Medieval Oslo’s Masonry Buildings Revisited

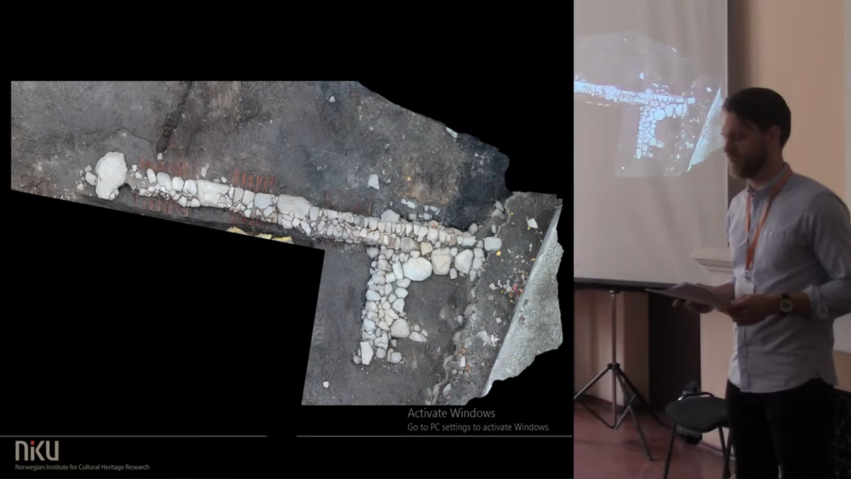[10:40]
This, however, is also erroneous, as we can see from one of our excavated buildings, and from excavations of St. Ola's monastery and the eastern wing of the bishop's palace.